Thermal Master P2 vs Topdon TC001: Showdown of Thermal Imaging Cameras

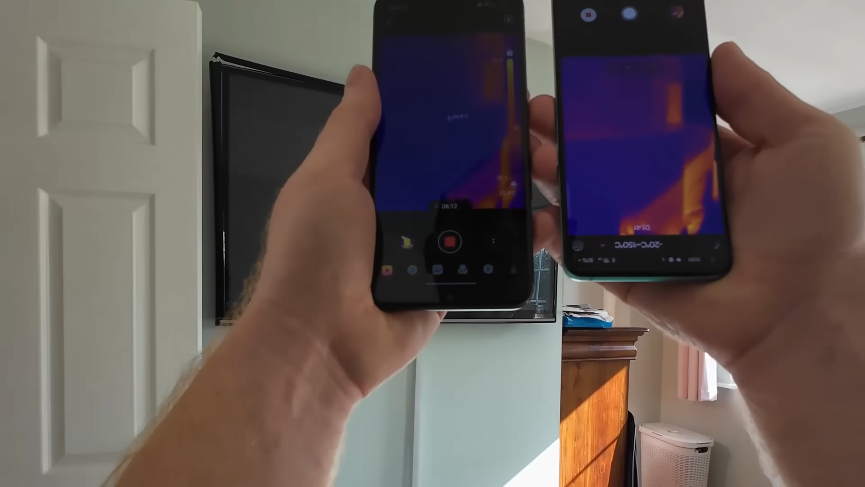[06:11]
It is smoother in the refresh rate and it certainly seems to distinguish between the temperature differences just that little bit better than the Topdon TC001 does. I'm sure you'll be happy with either of these but if it was my money I would certainly buy the Thermal Master P2.